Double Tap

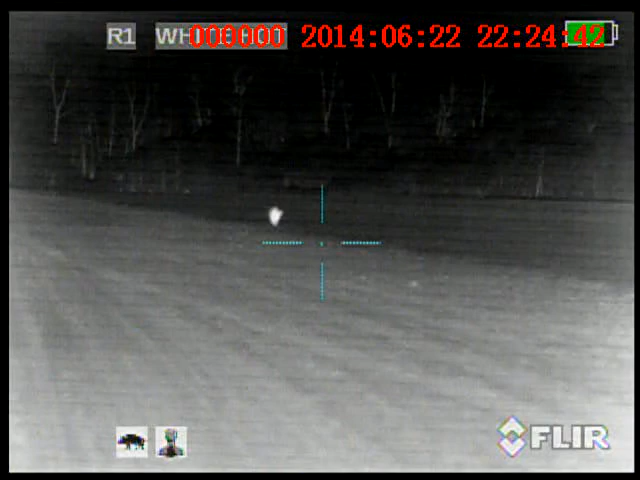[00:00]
He's coming straight through us. The wind's perfect. I said the wind's perfect.
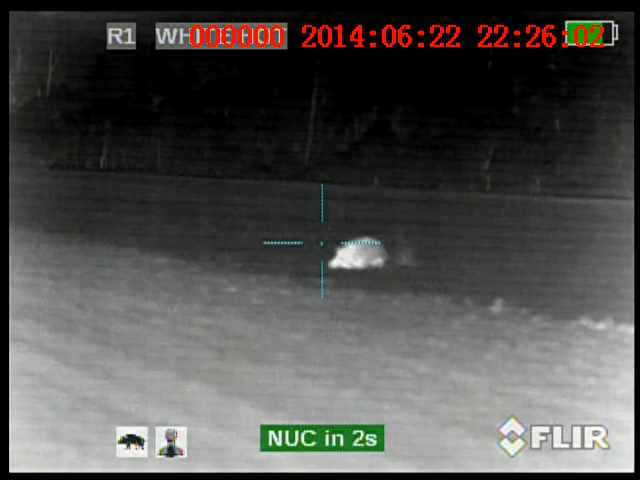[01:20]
He ain't run off. He ain't run off.
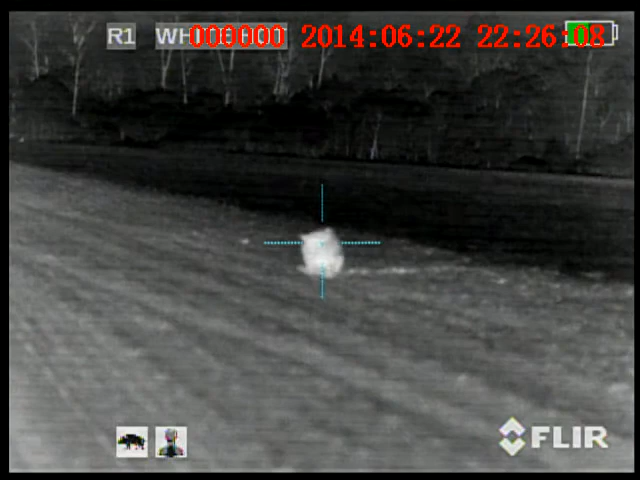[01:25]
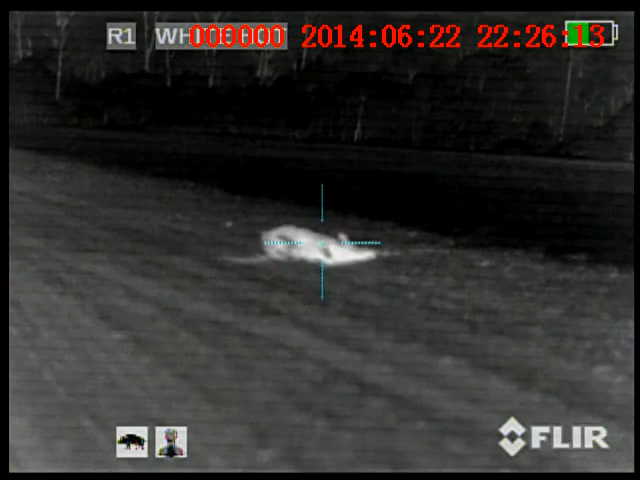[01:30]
We got him if he does. Let's try not to scare nothing else out of the field. Well, he's still got one to the left of him.
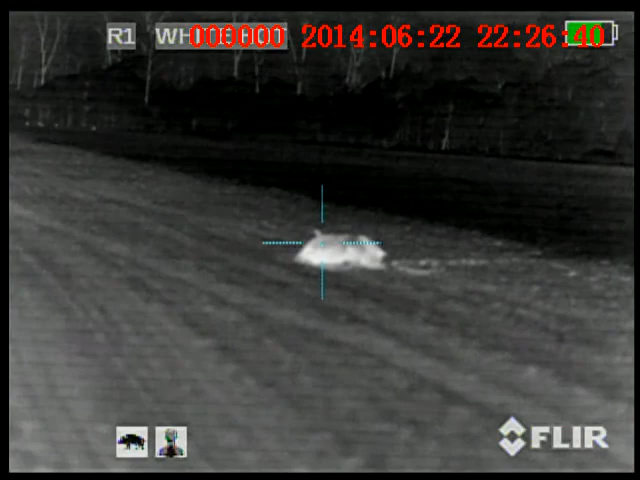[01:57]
I'm still recording. Reckon he's done.